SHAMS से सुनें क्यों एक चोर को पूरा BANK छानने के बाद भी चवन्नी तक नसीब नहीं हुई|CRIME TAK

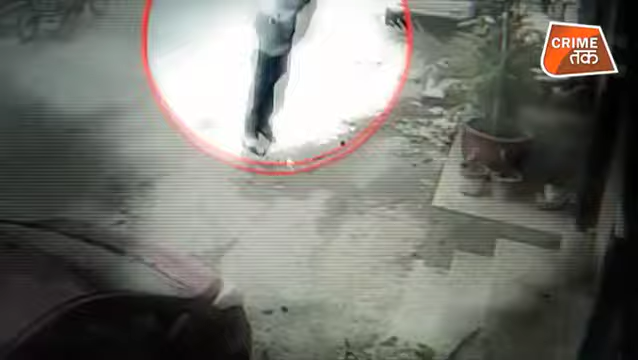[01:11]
تصویر جو ایک بینک کے باہر لگے سی سی ٹی وی کیمرے میں قید ہوئی